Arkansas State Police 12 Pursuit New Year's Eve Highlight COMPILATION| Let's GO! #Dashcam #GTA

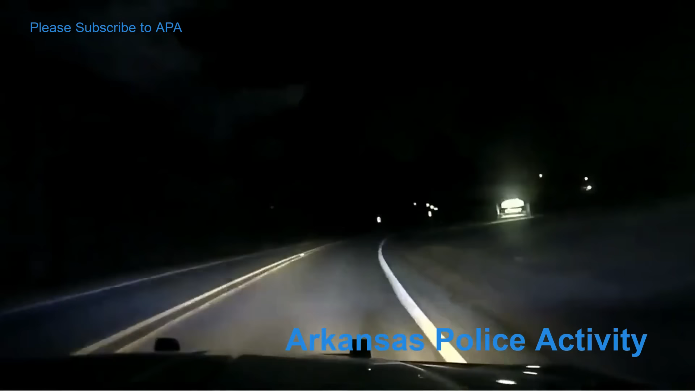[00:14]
Ruby 365 southbound, speeds are at 72, light traffic.
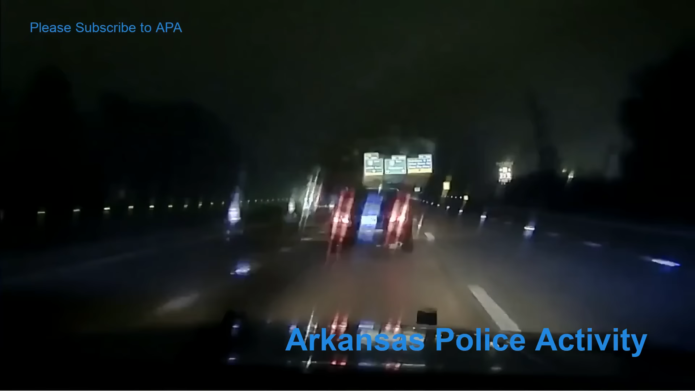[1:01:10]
Adam 41. Arkansas 102 Zebra X-ray William. 102 Zebra X-ray William. Gonna be a black Toyota passenger car taking exit 12843 south. On a blue Toyota Camry expires April of 23 out of Alexander.
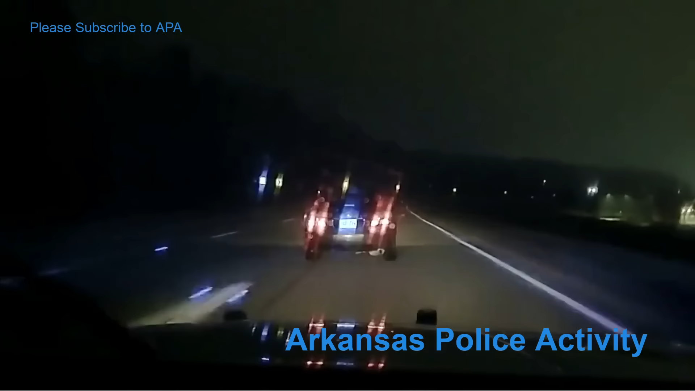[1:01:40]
841 Little Rock, we're still rolling. And 4. 1037.